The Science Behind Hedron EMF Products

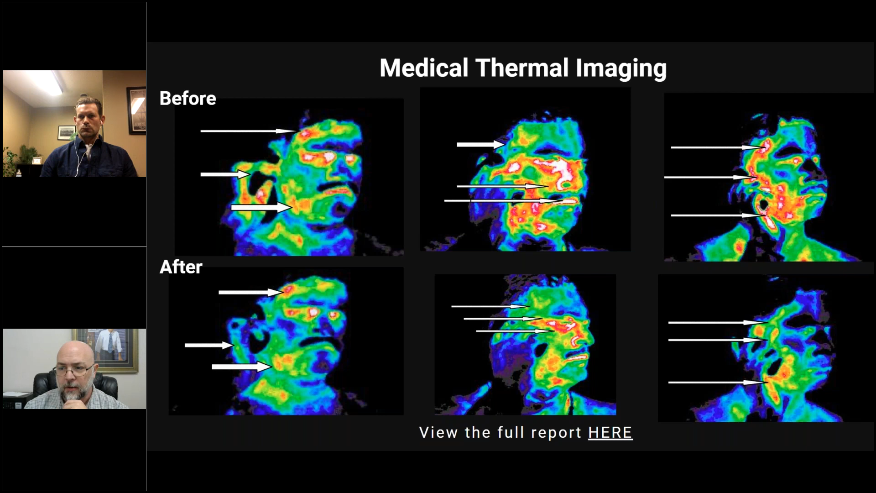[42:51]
So it significantly decreased, uh, definitely the heat signature in this capacity. That's incredible. Just seeing the differences between them. And then also we did, um, uh, testing with the blood pressure.